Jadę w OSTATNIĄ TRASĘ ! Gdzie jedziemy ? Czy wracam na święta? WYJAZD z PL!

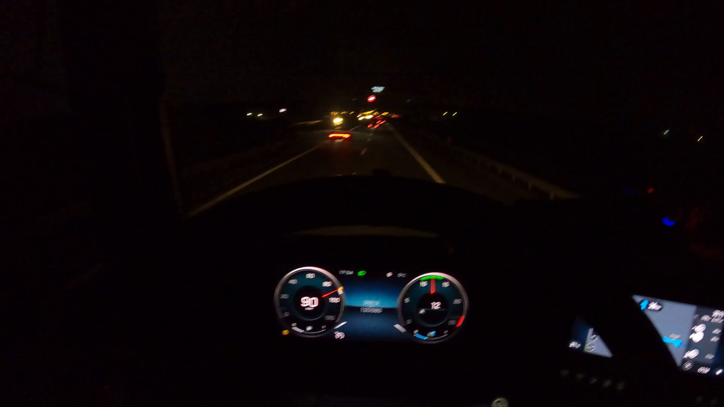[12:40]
Ciemno za oknem, ale to nic dziwnego. Siedemnasta pięćdziesiąt cztery. Wtacho trzydzieści cztery minuty do pauzy. Przede mną Orlen. Chyba? Tak. Orlen. Zjeżdżam na niego. Jestem na wysokości Poznania. A można powiedzieć, że przed Poznaniem. No, tak. Można powiedzieć, że jeszcze przed Poznaniem. Zjeżdżam zrobić sobie pauzę. Jeśli będzie w ogóle miejsce dla mnie. Jeśli tak, to robimy pauzę. Jak nie, to idziemy dalej na kolejny parking.
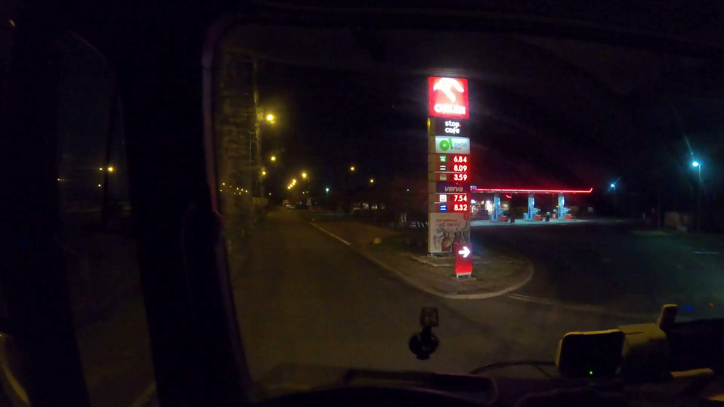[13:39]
To było w miarę ciepło. Nawet na plusie było. W Warszawie było tak plus dwa, plus trzy.
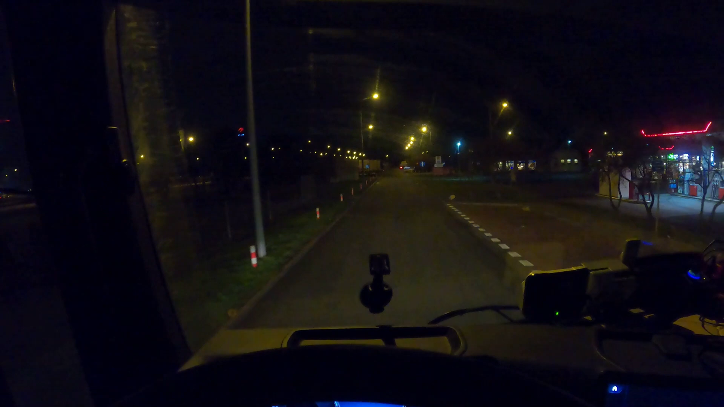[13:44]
O kuźwa. Może być lipa z miejscem. Tu jest jakaś restauracja.
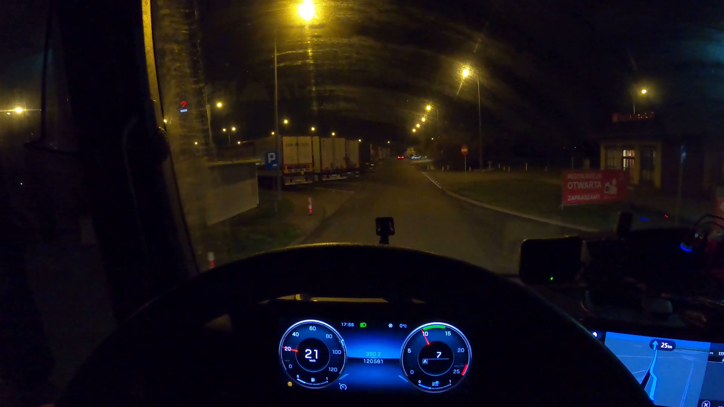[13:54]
A miejsce dla pancia? Jedźmy bliżej tej strony. Uuuu. Przybędziesz do celu dwudziestej trzynaście. Tu jest wolna rajeczka. Ale może tam dalej będzie jeszcze coś wolnego. Tak, widzę. Tam dalej chyba są jakieś wolne rajki. Tu jest chyba wolna rajka.
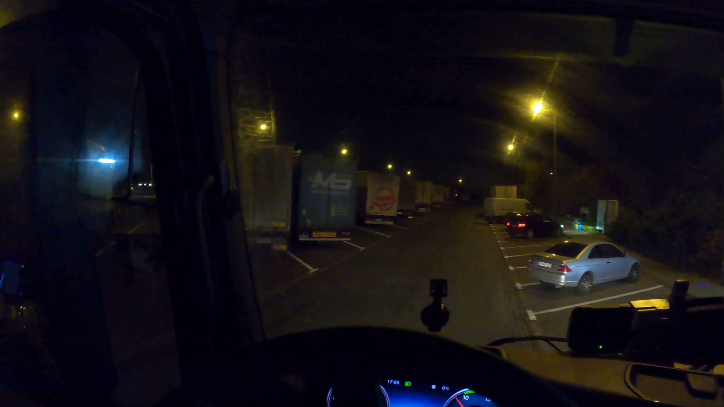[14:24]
Tam dalej są wolne rajki. Dobra, jedźmy dalej. Ja nie muszę stać pod samym tym. 80 max. Gearteka. Tu są jakieś wolne miejsca. A to są dla busów. Kuźwa. Dobra. Wsteczny. Tu parkujemy. Dobra, pauza się wykręci.
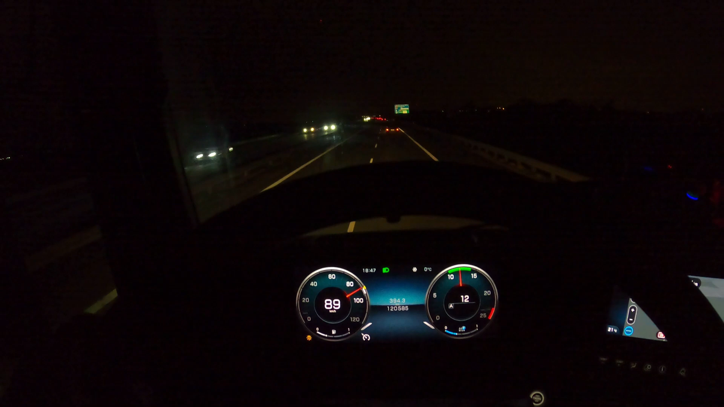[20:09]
Taka sytuacja. A w oddali. Przede mną. Proszę Państwa. Brameczki. Ostatnie. Brameczki. Na dwójeczce. Później. Już tylko. Czeka mnie. Zjazd. Na świecko. Tankowanie. I. Tak jakby. Myjnia. Następnie. Granica.
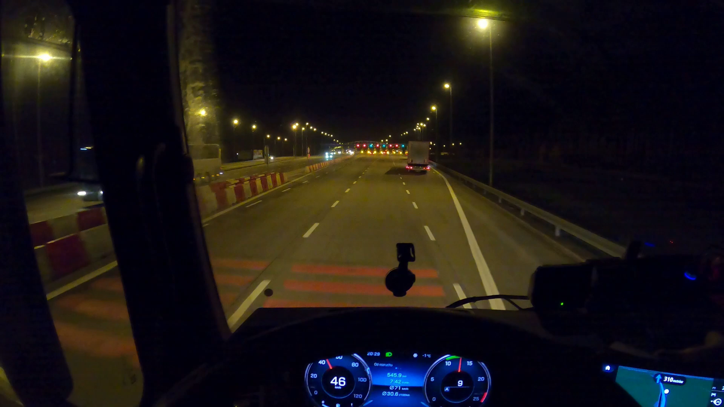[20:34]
Będę musiał. Przekroczyć granicę. Swoją. Polską. Swoją granicę. Nie wiem. Zobaczymy. Co z tą granicą. Czy będę ją. Dzisiaj. Przekraczał. Czy jutro. Przede mną. Jeszcze. Kazachstan. Czy kleje paliwo. Jestem już. Na świecku. Słuchajcie.
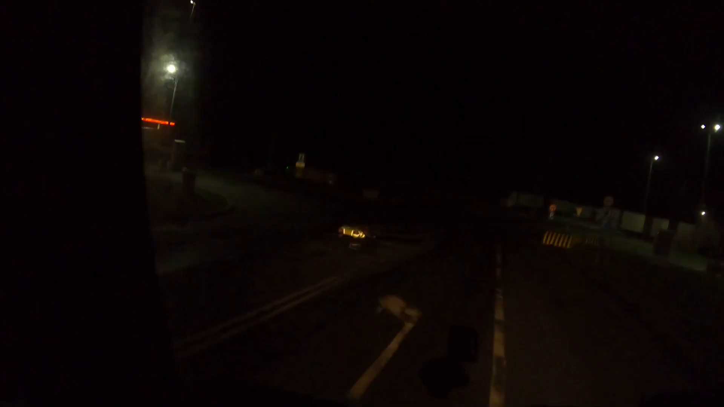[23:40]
Kurde. Wszędzie jakieś pachołki. Tutaj też jakieś palety nakładli. Tam kurde na wyjeździe ze świecka.
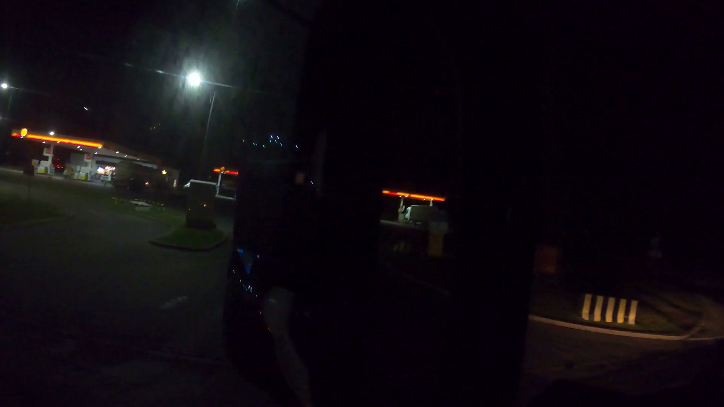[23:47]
Z tego portu świecko. Kurde.
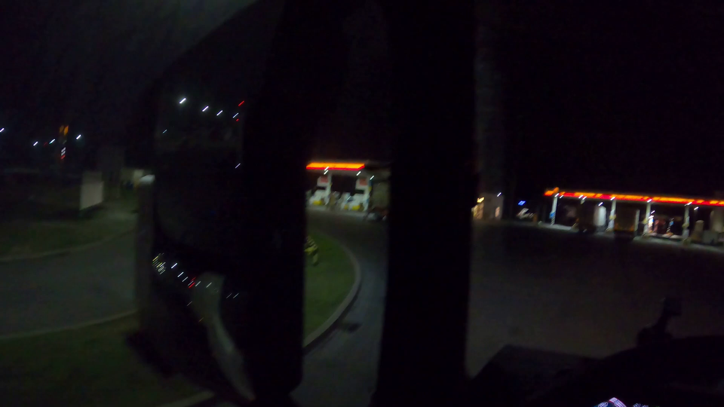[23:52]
Też nakładzili jakieś kurde cudzienki pozapadane. Ja pierdzielę. O.
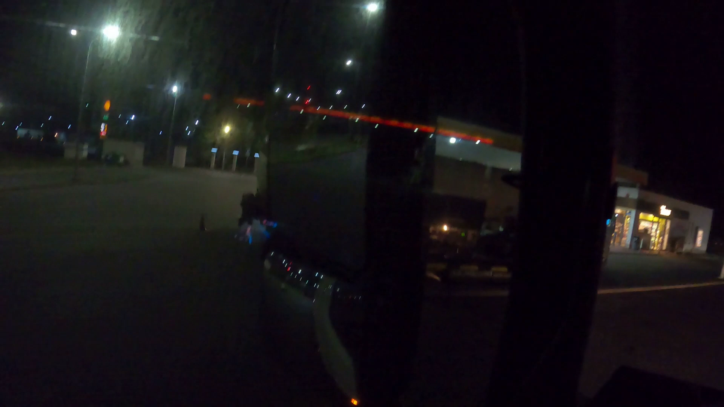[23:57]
Tu tankowanie paliwka. Od stycznia będzie chyba drożej. Coś mi się wydaje.
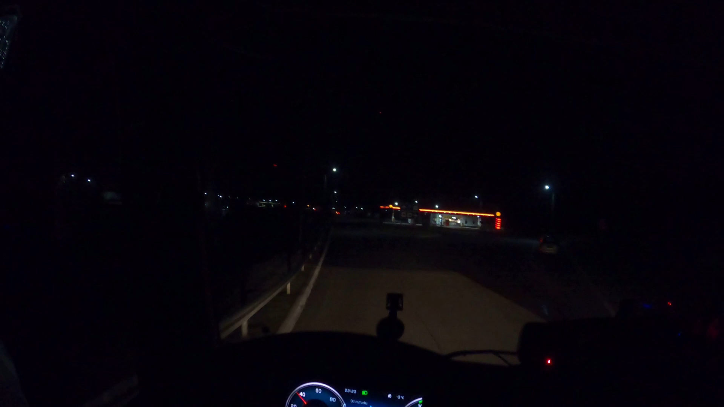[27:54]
Ja. Czy ja widzę za dupami miejsca? Chyba nawet za dupami. Jakąś chyba rajkę widzę. Ale może mi się tylko wydawać. Niekoniecznie tak musi być. Ale że tutaj nie jest zajęte też. Myślę, że wiecie. Może będzie coś. Będzie. Będzie. Będzie. Będzie. Będzie. Pięknie. Rzadko tak mam. Że wiecie. Pierwszy parking.